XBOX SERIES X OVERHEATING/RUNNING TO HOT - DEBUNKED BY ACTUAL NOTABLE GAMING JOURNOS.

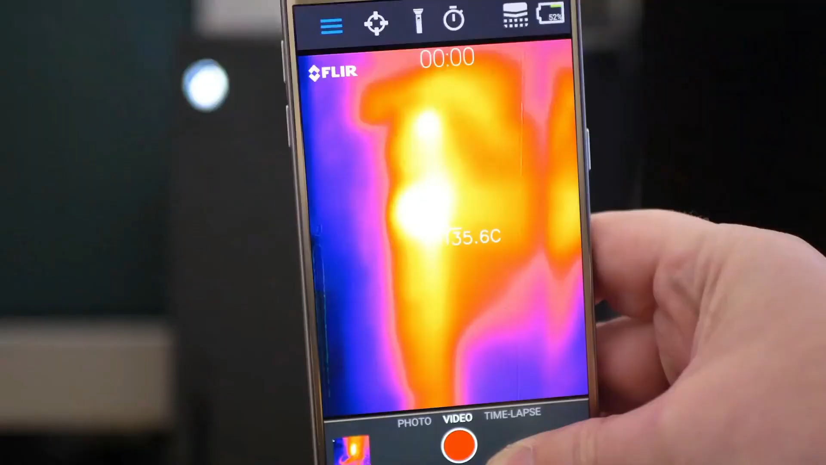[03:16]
take some metrics and those metrics are certainly fascinating so there's an
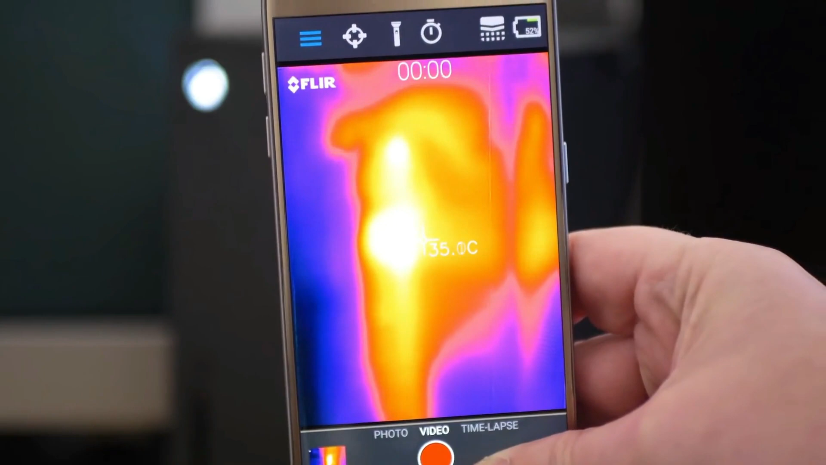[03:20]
interesting distribution of temperatures here you can see that
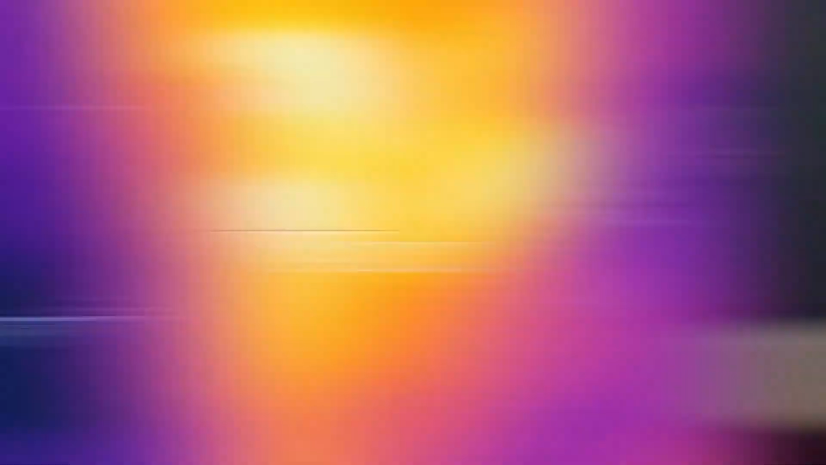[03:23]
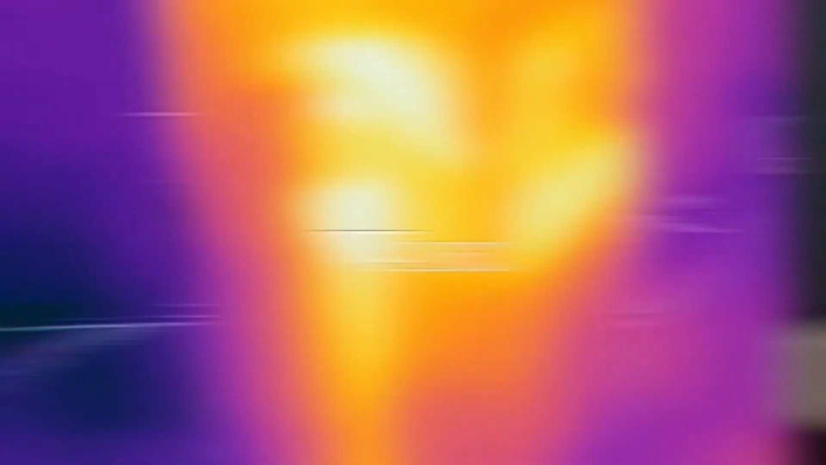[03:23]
the metal sandwich core of the processor and southbridge boards at the center of heat here in 48 49 degrees celsius skin temperature
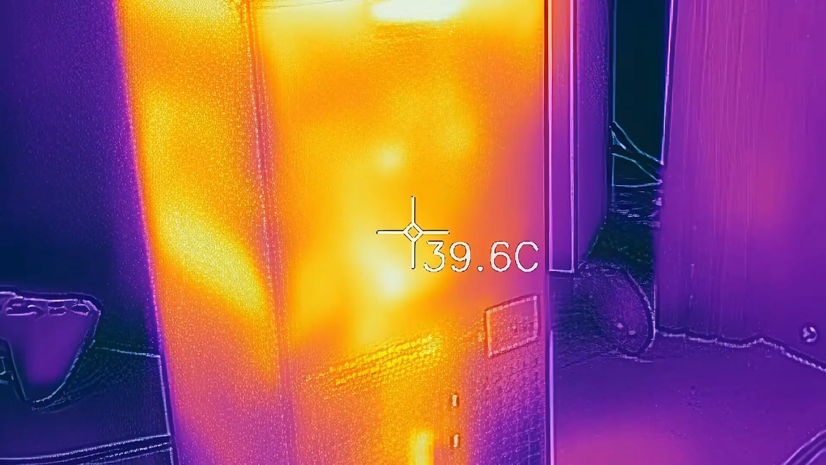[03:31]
On screen: spot 39.6°C
on the console not bad at all it just kind of feels warm to the touch the bottom of the unit actually feels cold especially on
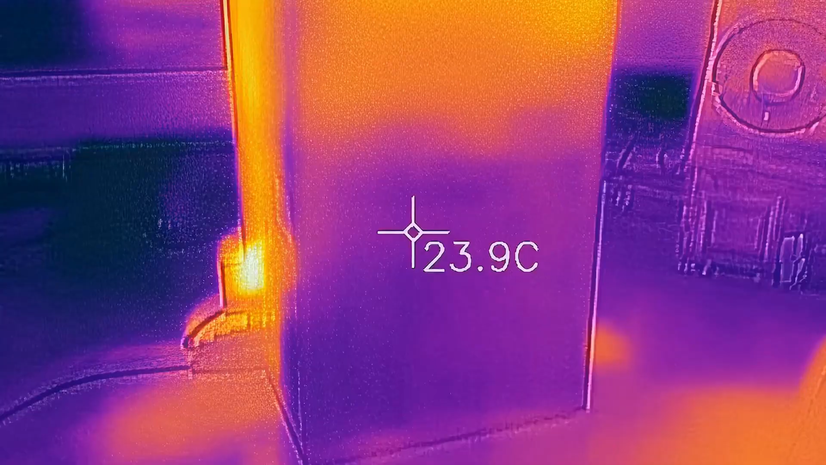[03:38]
On screen: spot 23.9°C
the mostly unused optical drive which is
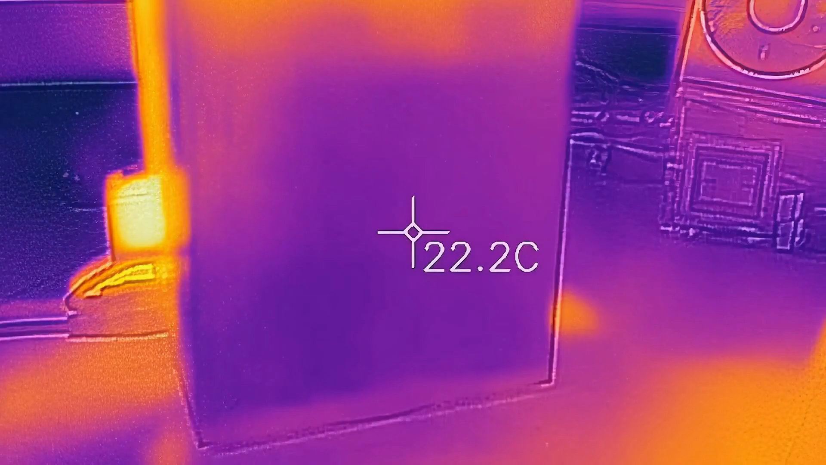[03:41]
On screen: spot 22.2°C
essentially at room temperature on the rear the unit is hotter here but still in the mid
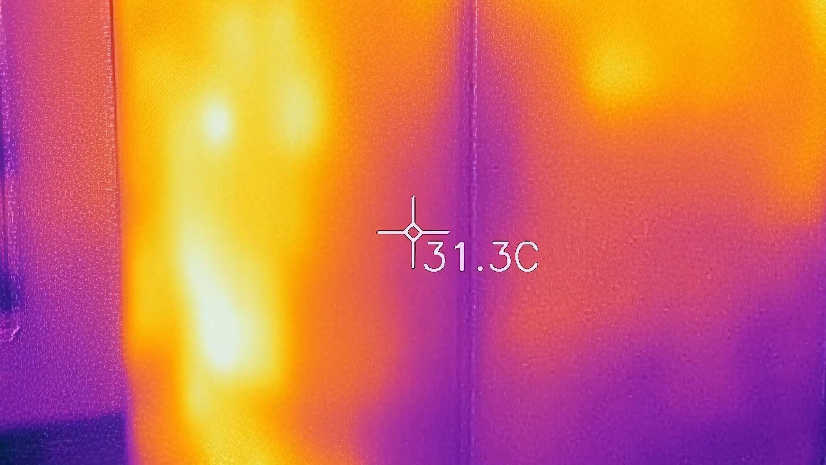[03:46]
On screen: spot 31.3°C
40s mostly on the rear the brightest and hottest spot is where i have the one terabyte
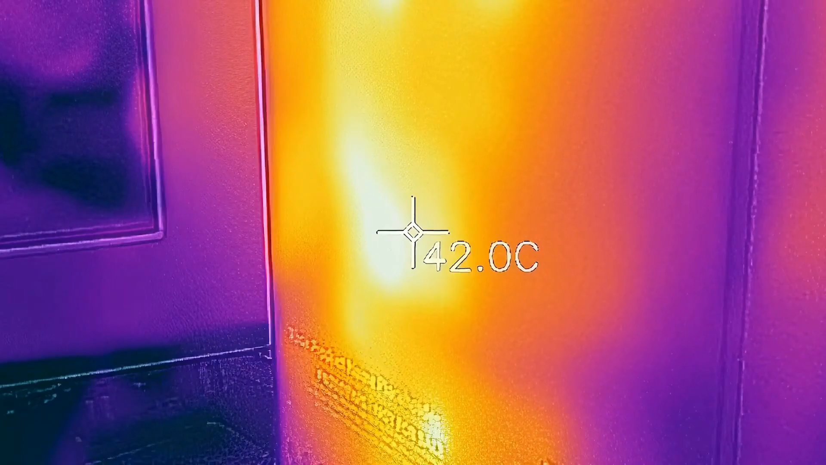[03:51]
On screen: spot 42.0°C
external drive plugged in where we hit 48 to 49 degrees celsius now there's been some discussion about how hot the plug-in drive gets and yeah i'll talk about that
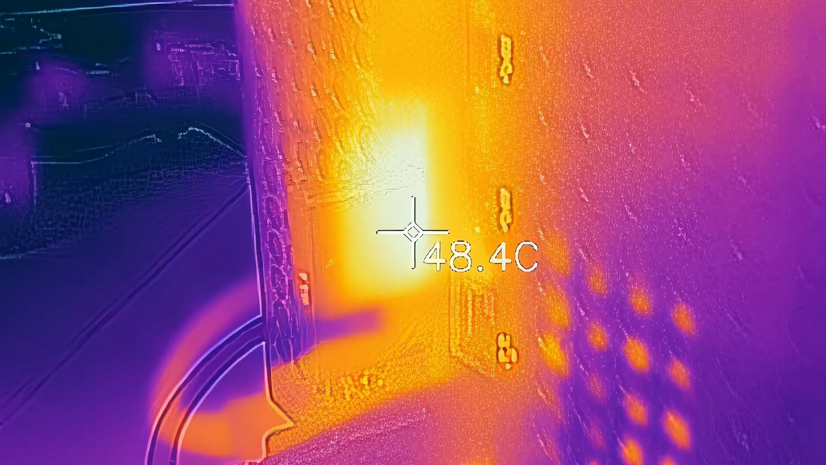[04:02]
On screen: spot 48.4°C
in a bit overall though thus far clearly series x is a well-cooled device cold even in some areas
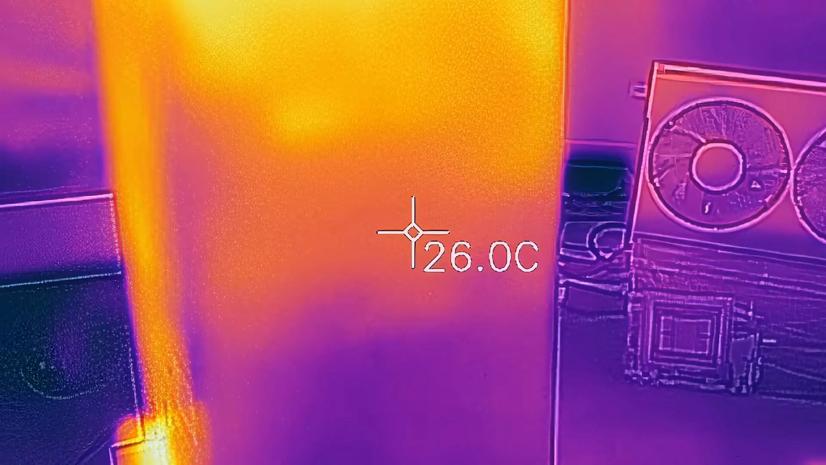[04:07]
On screen: spot 26.0°C
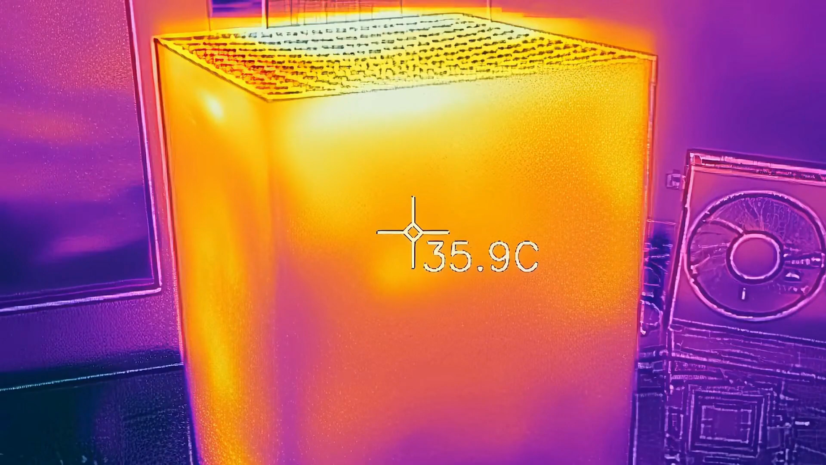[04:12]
On screen: spot 35.9°C
so how is this done well the thermal photography reveals all the whole unit is designed to funnel in cool air from the base take it through the console then propel it out of the top the top there
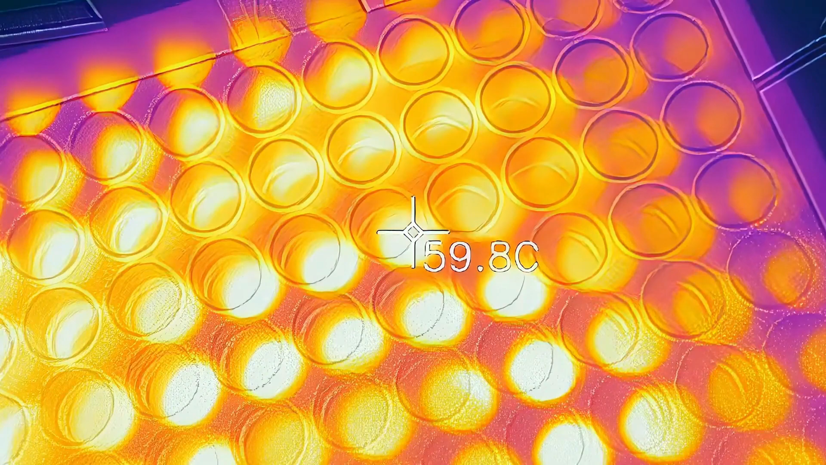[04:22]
On screen: spot 59.8°C
that's the ultimate heat center for the console and it lights up in spectacular style on the thermal camera here i noted a maximum of 62 degrees celsius and yeah
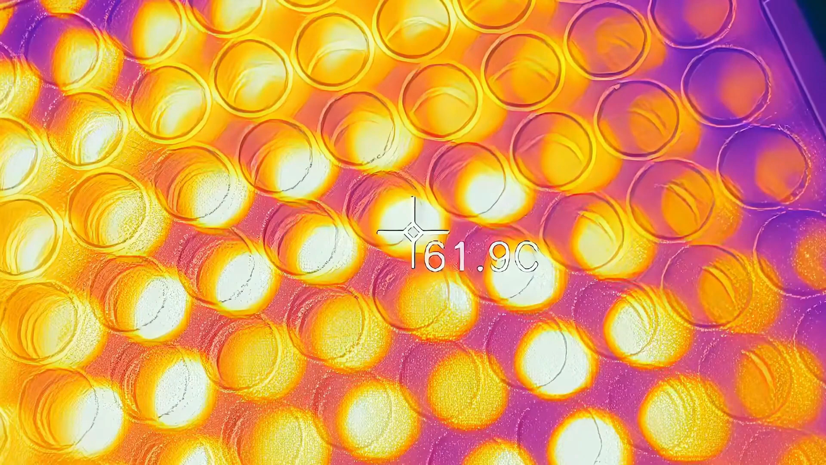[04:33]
that is hotter than any console test i've ever done before but remember series x is pulling more
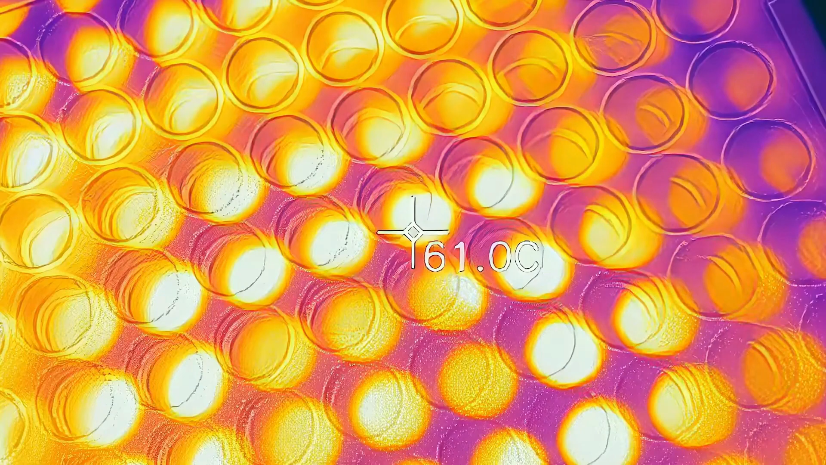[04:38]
power than any console i've ever tested before put your hand above the exhaust
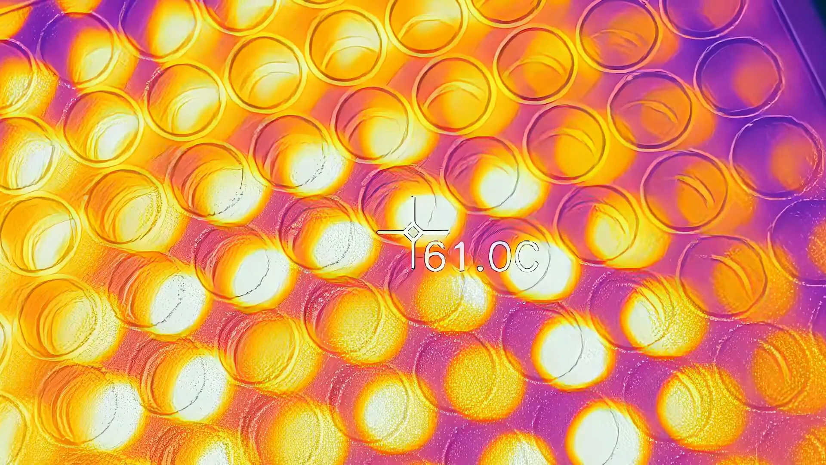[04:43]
outlet on the top there and you can definitely feel the heat in common with any console really you really do need to ensure that hot air can escape so